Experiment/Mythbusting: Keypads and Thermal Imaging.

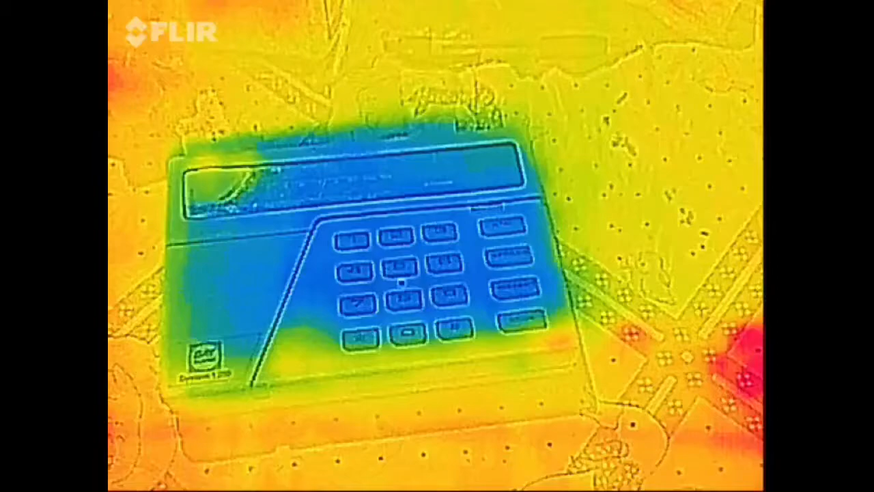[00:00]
okay this is gonna be a little experiment it's my keypad now you've probably seen like in movies and I think it was a mechanic in some of the splinter cell video games where like to see what you know someone typed in the keypad you use thermal imager like you see right now so
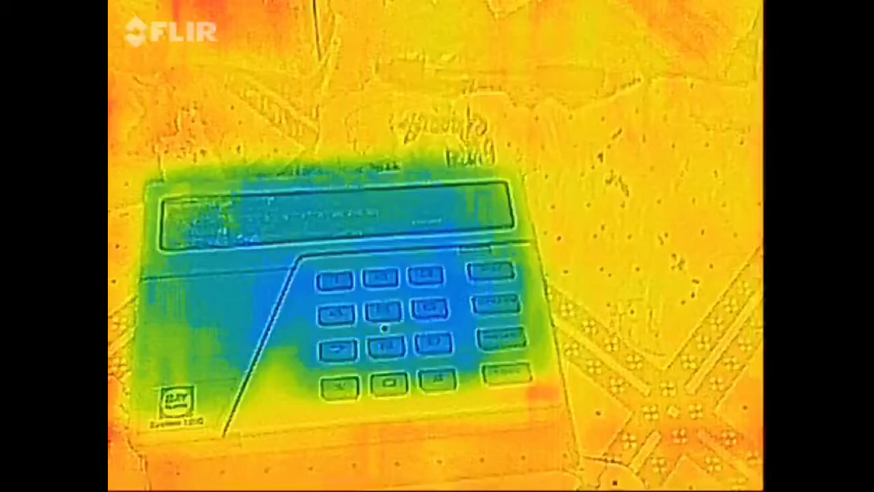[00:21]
let's see if that would work and I think it would because you
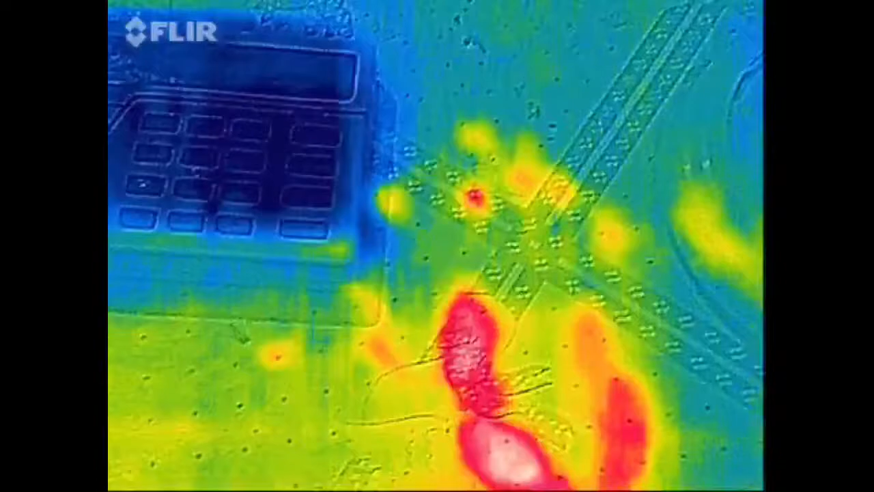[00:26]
were just touching that lightly so here we go
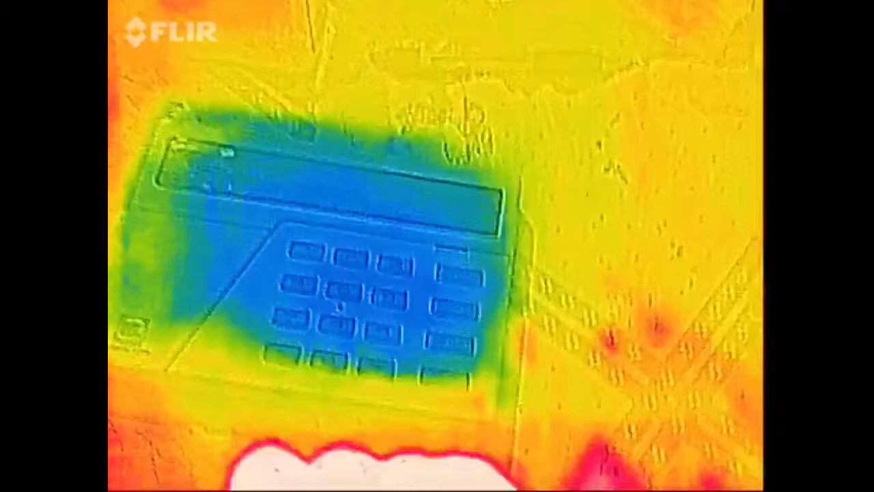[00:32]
kind of but it actually disappears pretty quick in fact it's pretty much gone now because if you remember like from those movies or the games like you
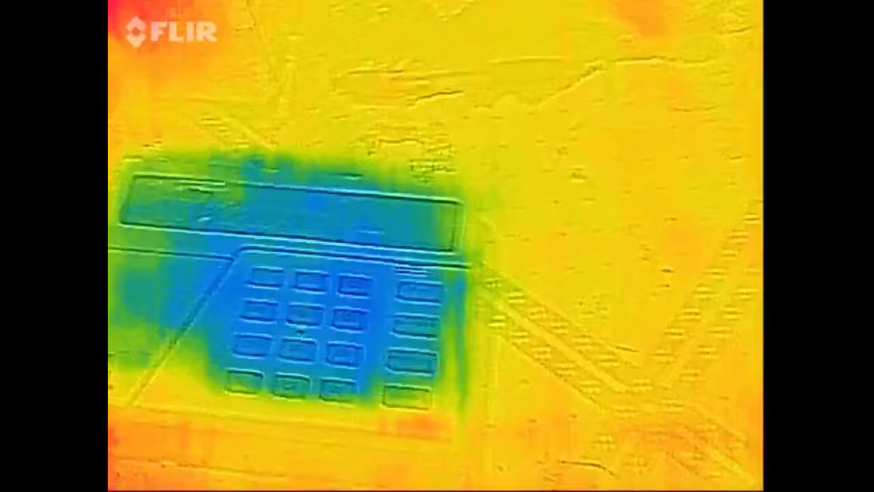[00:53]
know you'd wait for you know someone to enter the code then you'd go in like try to see which ones
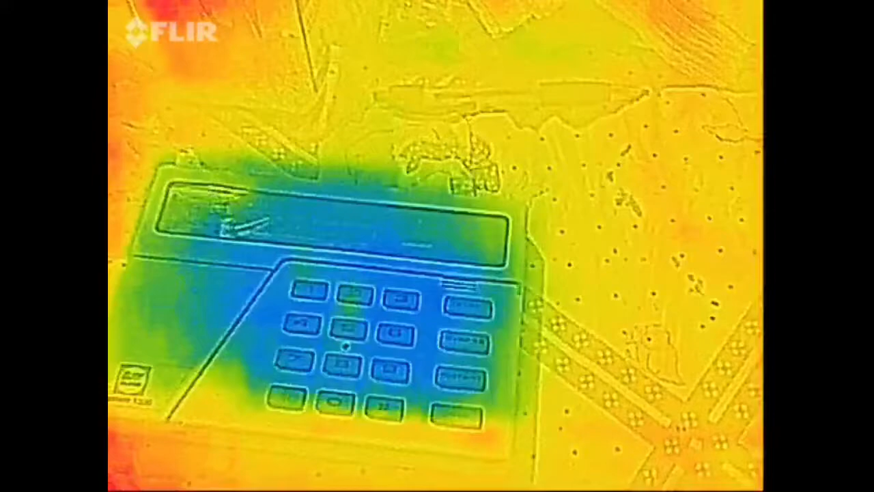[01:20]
now you know what which ones were the hottest was the last one
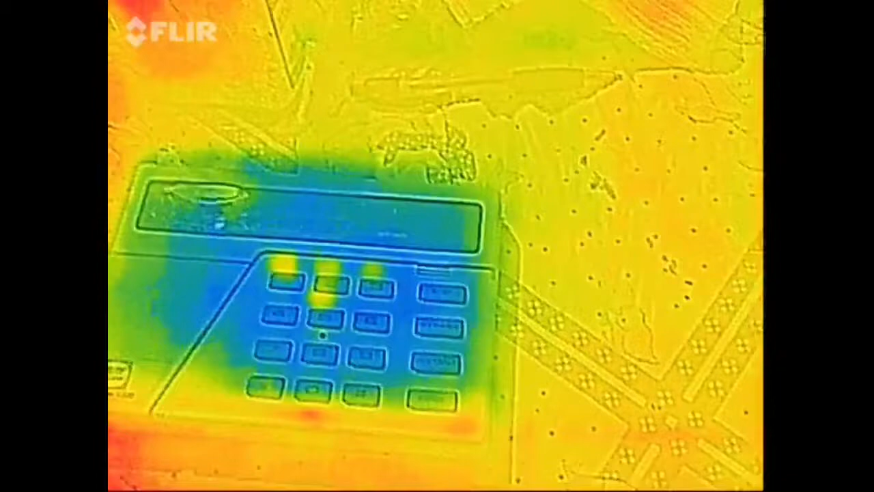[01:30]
but that doesn't really seem like the case because already three is sort of fading away
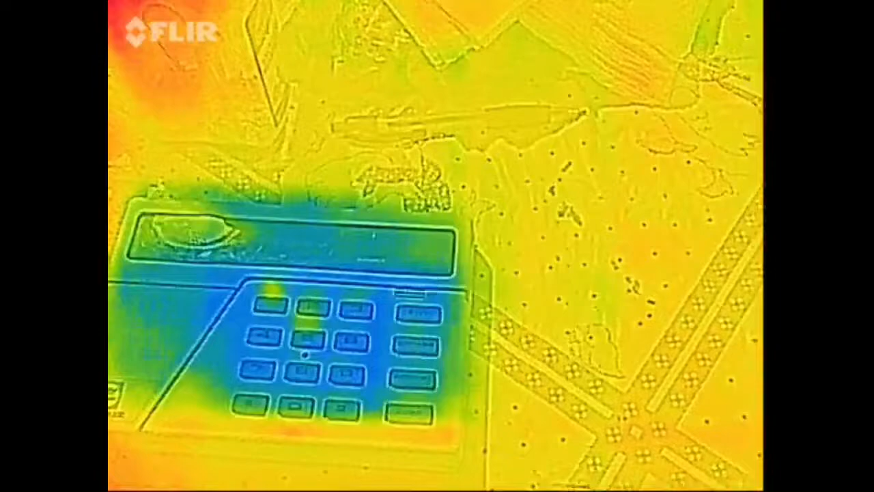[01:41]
but that's just one type of keypad which
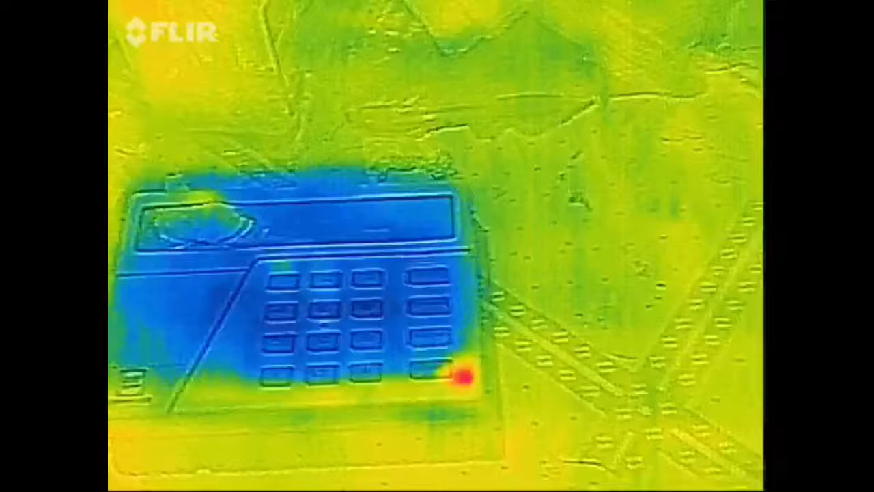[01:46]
I had the other types but here let's do something here okay here's the entry system here you can already see we keep it pretty warm
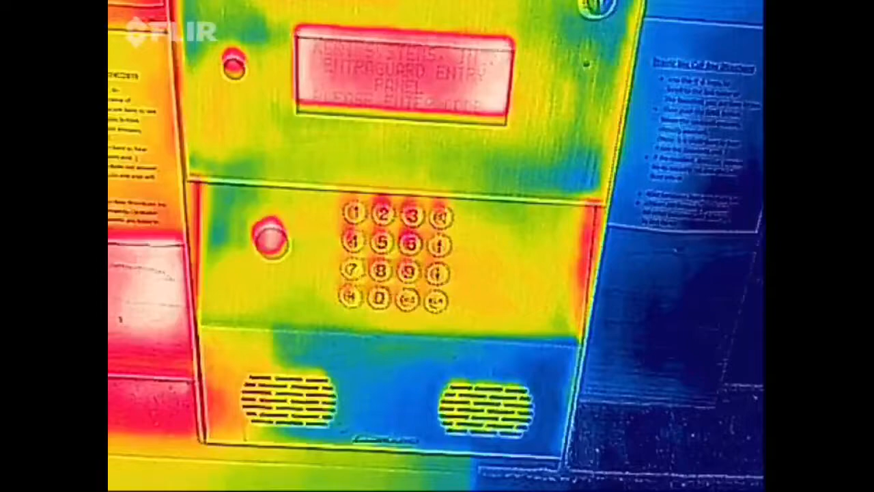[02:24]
yeah see in this this case I mean
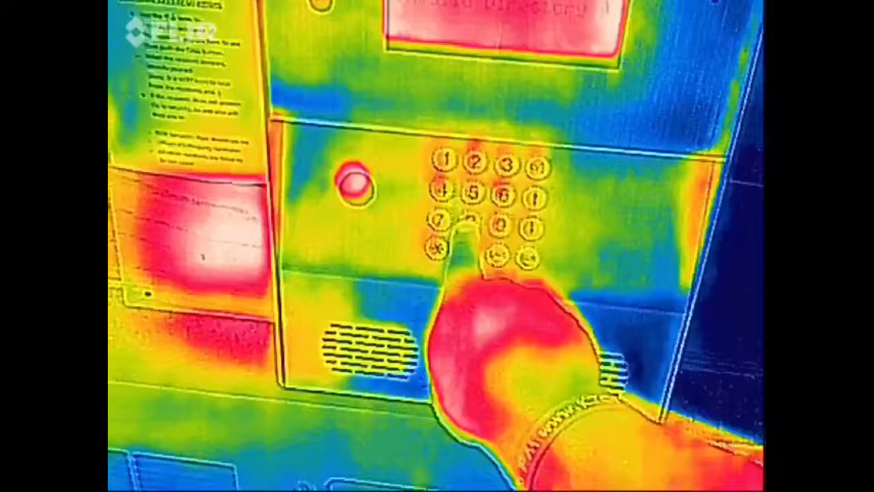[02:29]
in this case you don't
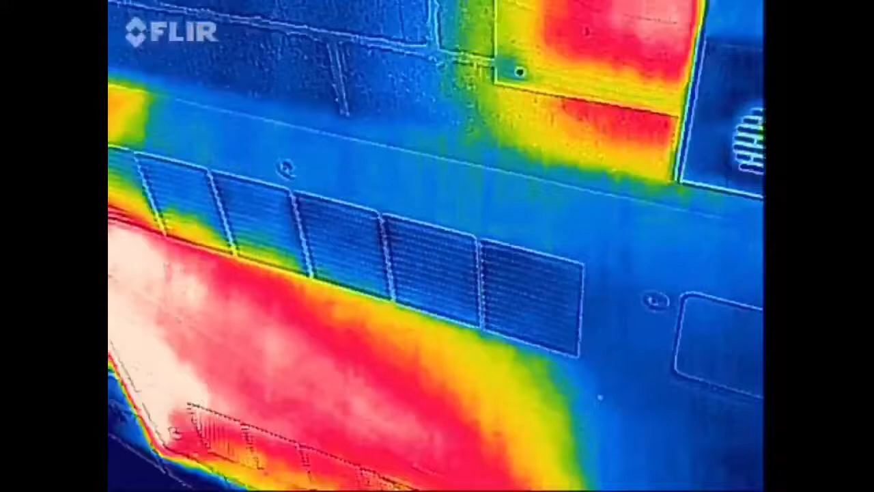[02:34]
even see anything so it's already so warm
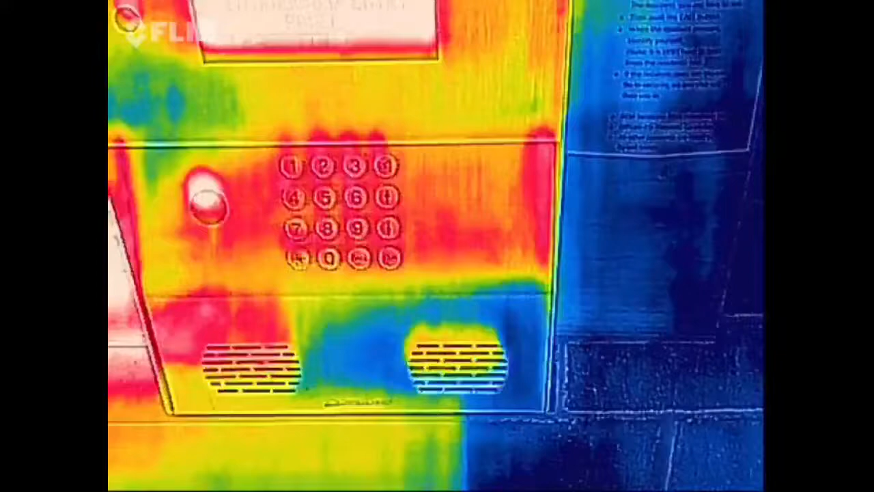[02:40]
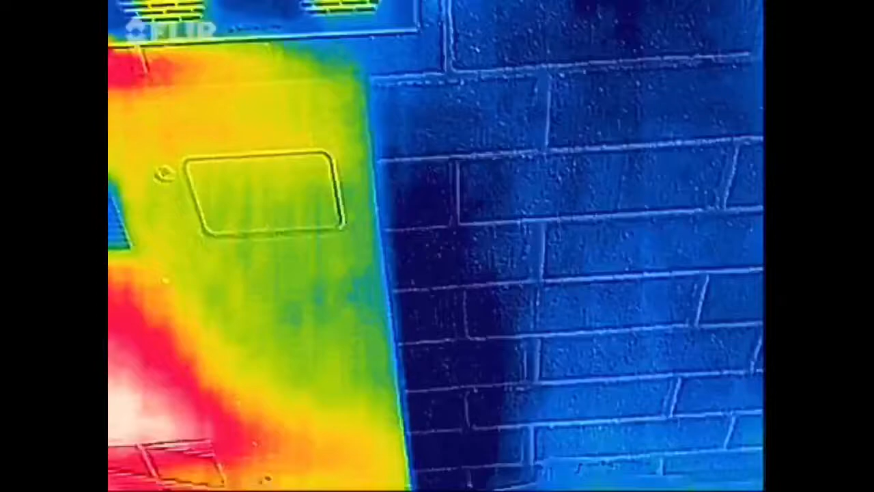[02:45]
it's not showing anything so yeah but again remember
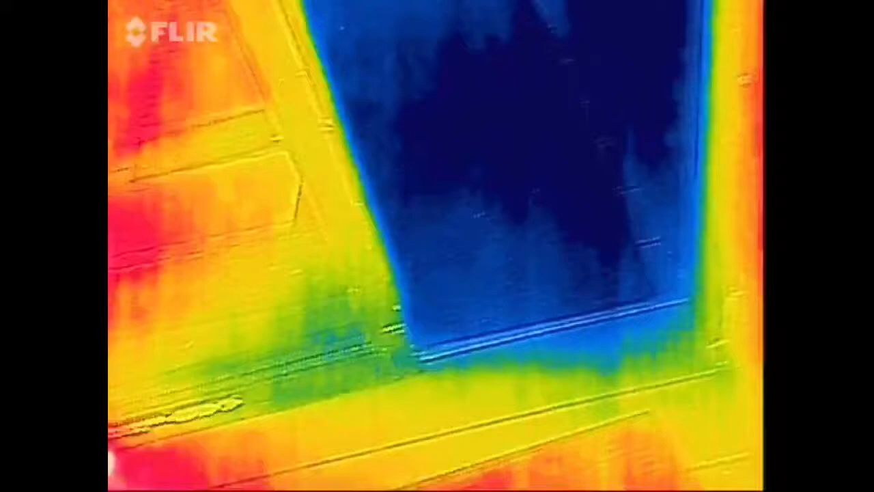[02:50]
you know everything's different like it might be in a cold environment